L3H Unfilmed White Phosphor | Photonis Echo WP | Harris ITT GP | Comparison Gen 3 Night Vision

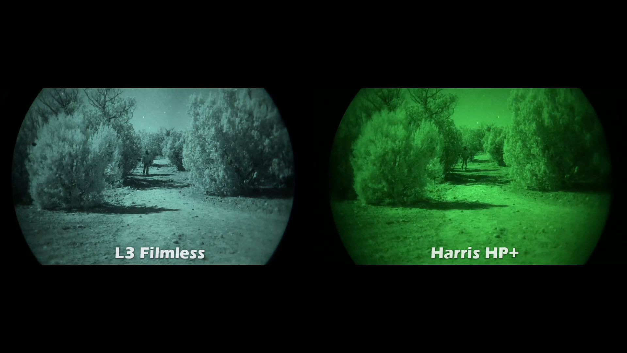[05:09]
The L3 and the Photonis have zero whining sound coming from them, which is really nice when you're out by yourself in the middle of no place. It just helps you, you know, hear your environment and your surroundings a bit better than hearing that whining sound nonstop.
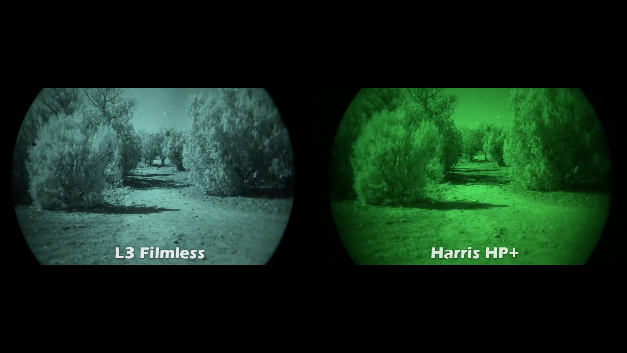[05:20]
Now, right here, it's very obvious how much darker the Photonis is to the L3, and to the eye, it's the same way.
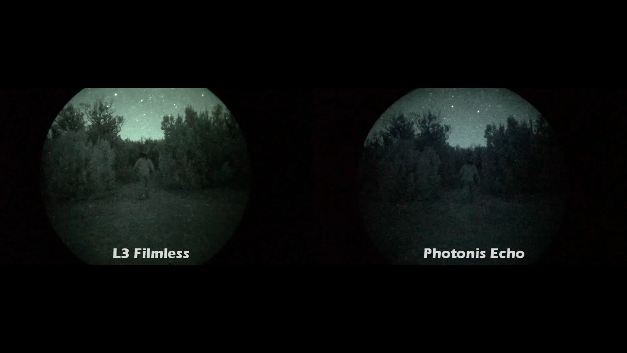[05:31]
It's very noticeably darker, and I think the darkness of the Photonis actually cuts into the resolution of it compared to the L3. Here you can see how the HP pluses are closer in performance to the L3 than the Echo,
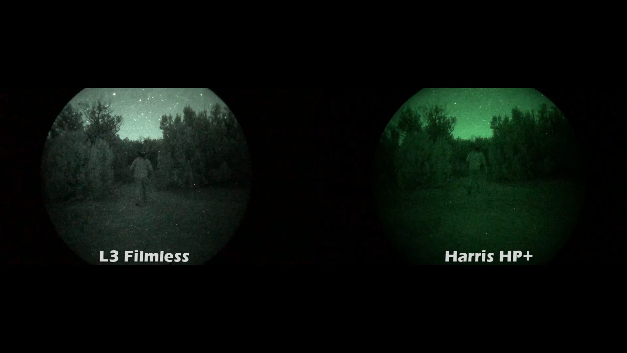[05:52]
and I think this has to just do with Gen 3 versus Gen 2. The L3 is certainly brighter than the HP pluses, and you can see that in the video, and it's definitely the same way to your eyes.
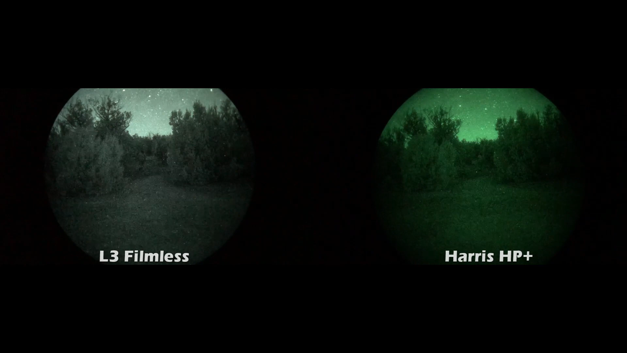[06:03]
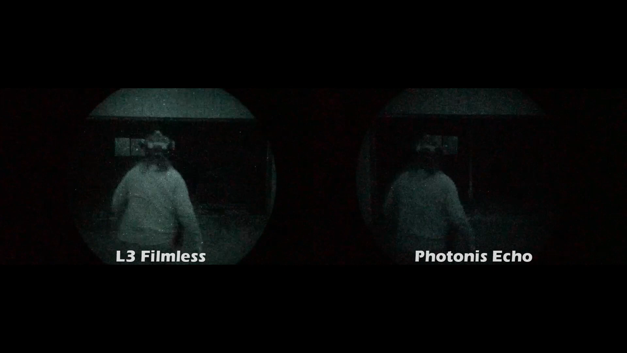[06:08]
All right, these shots right here are the best way I could show you the performance difference on camera in very low light conditions between these tubes. Very low light, there was no moonlight, starlight only, and dense clouds that were blocking the starlight even coming down. So this really shows you the performance difference between these tubes under extreme low light conditions.
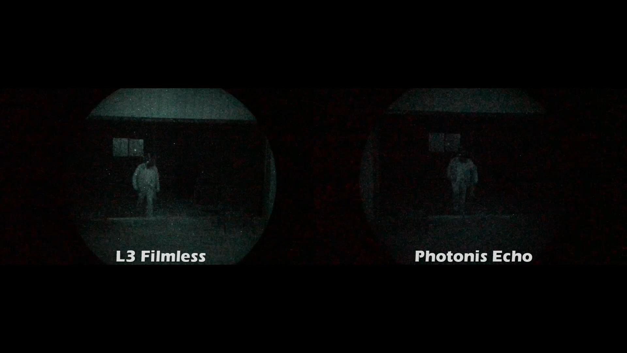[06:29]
Now, the HP pluses, they did a lot better than the Echoes in this very low light environment.
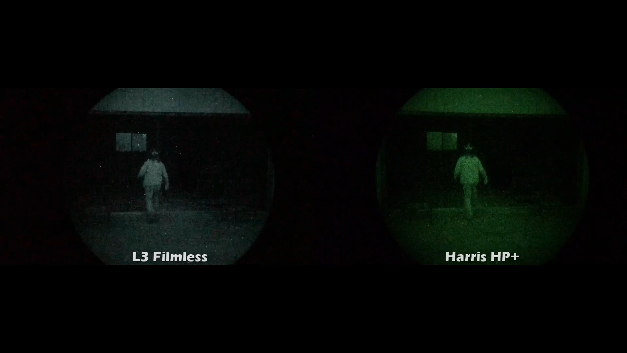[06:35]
Performance-wise, they were actually pretty close to the L3 filmless, and I attribute that mainly to Gen 3 technology versus Gen 2 technology.
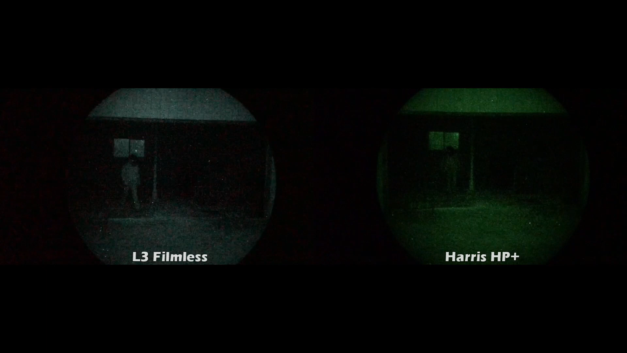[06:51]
This one, besides being a good comparison, I just really like the coyotes getting on camera like that.
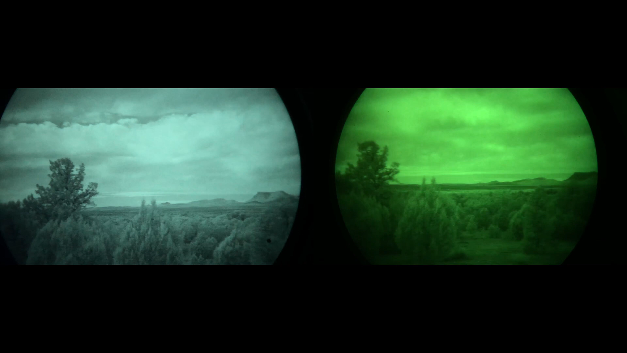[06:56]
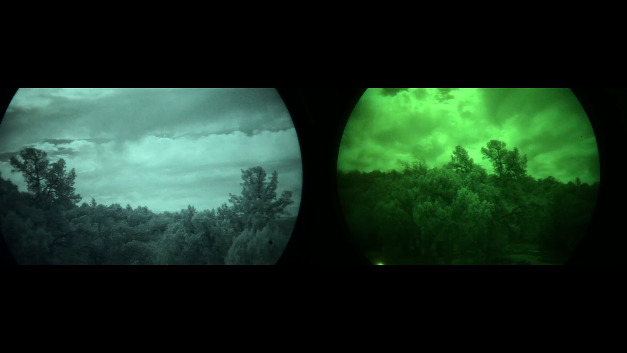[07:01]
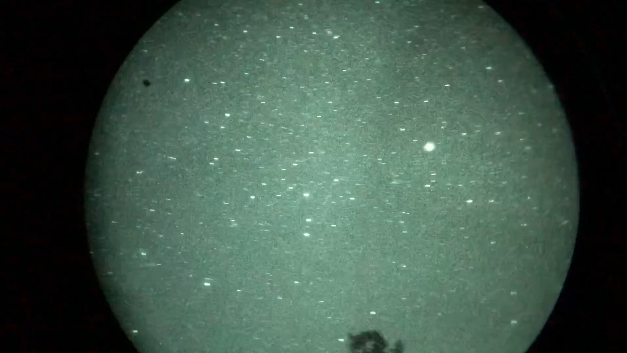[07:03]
Here I'm just showing you what the BLEM looks like on camera. You know, it doesn't bother me while I'm using it.